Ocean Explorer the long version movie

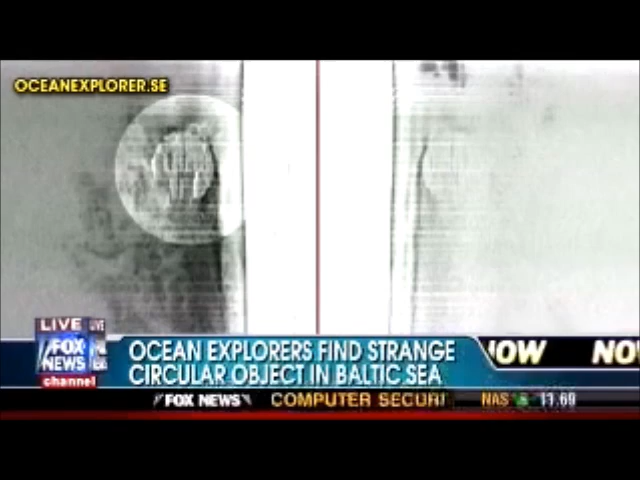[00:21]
The team captured this sonar image of a circular object about 300 feet down on the seafloor. Trace Gallagher live from our West Coast newsroom with details on what some are saying looks like an underwater UFO.
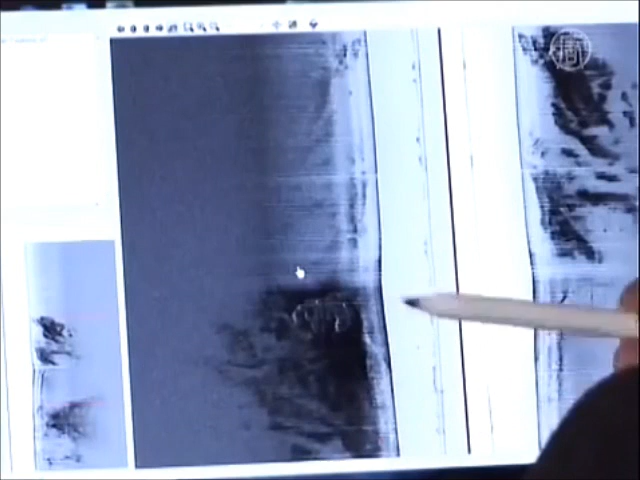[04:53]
It had dug into the seabed, making a sandbar on its right side.
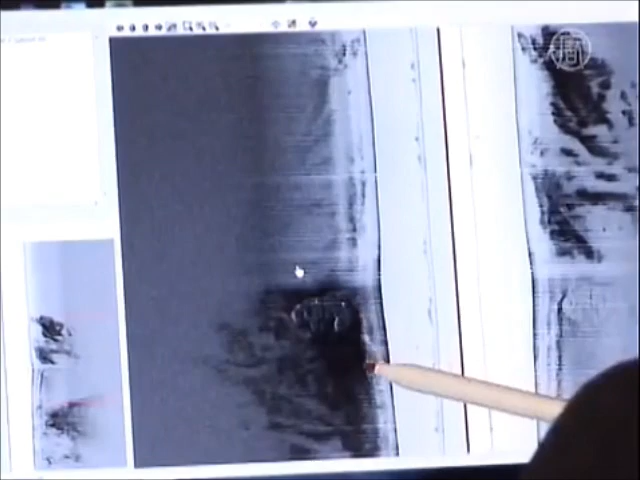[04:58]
The object is about 275 feet deep.
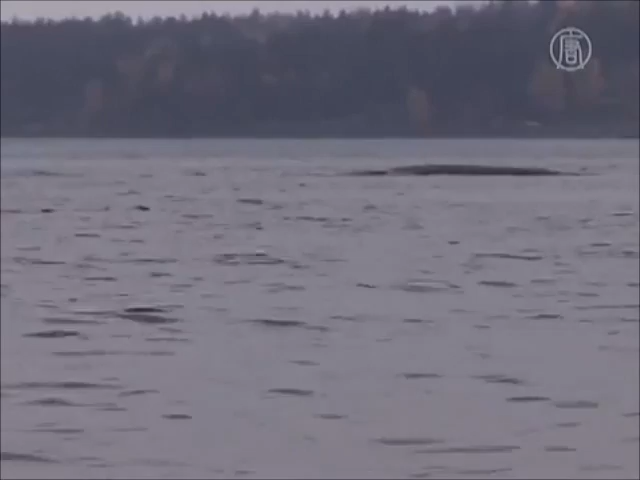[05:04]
The Baltic seafloor is dead, with no underwater currents to create such sandbars.
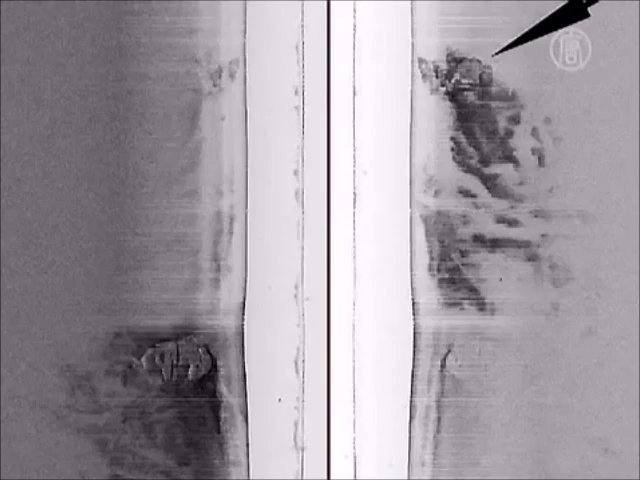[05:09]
Recently, another object was found about 400 feet from the mysterious disk.
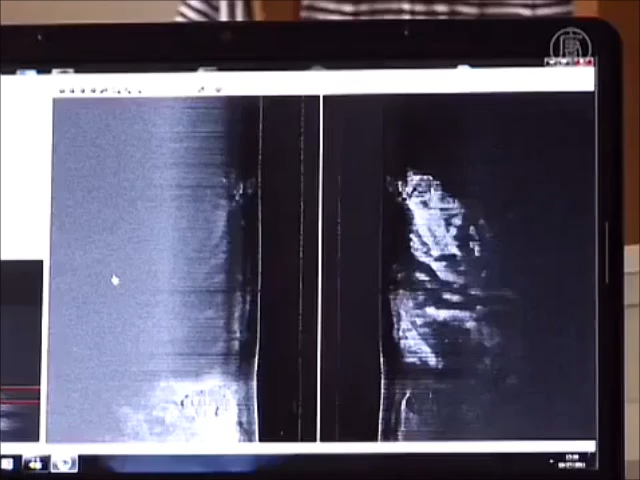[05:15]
According to Peter, this object comes from the same direction as the disk and could be a part of it.
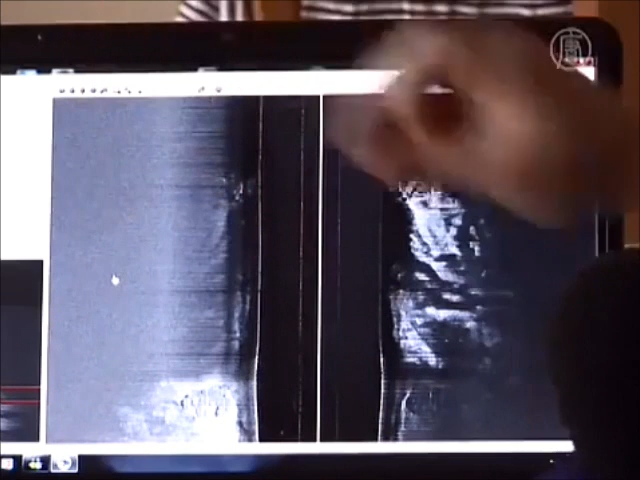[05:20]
Sonar shows the objects are made of hard material.
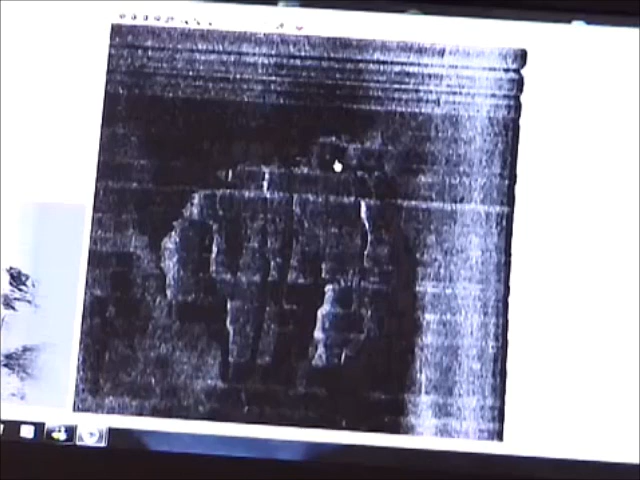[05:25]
It could be something like hard concrete, hard granite, or of some kind of metals.